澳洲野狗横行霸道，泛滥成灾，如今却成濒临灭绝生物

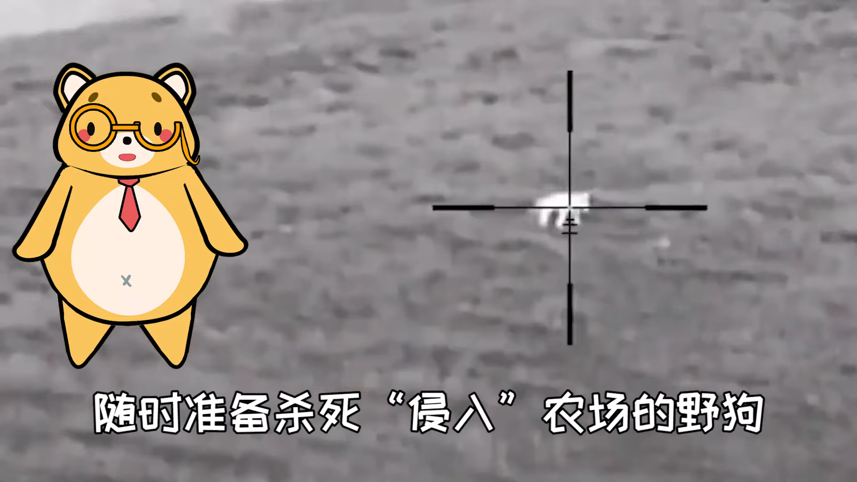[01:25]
随时准备杀死侵入农场的野狗。还有的人把毒药藏在食物里去毒杀野狗，